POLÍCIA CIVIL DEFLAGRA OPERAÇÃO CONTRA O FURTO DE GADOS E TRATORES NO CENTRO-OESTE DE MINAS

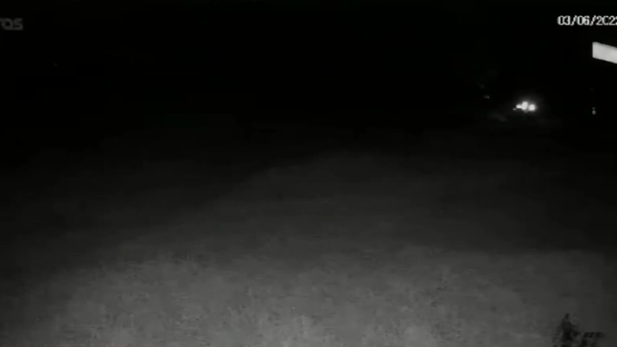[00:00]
Esta imagem da Câmara de Segurança de uma fazenda em Arcos mostra o momento em que um trator é furtado. Logo depois, o circuito flagra um carro com outros ladrões.